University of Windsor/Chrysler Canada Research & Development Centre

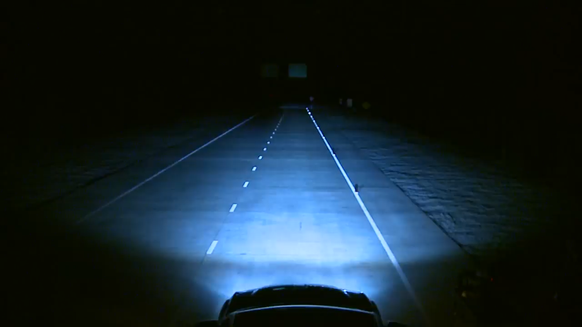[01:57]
What we do here is we test the beam patterns for the headlamps and the tail lamps, both the signal and the forward lighting.
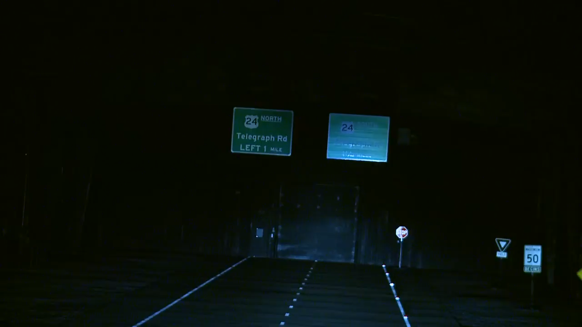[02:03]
And what we can do is help eliminate issues before we hit the plant and also if there's warranty issues that come up.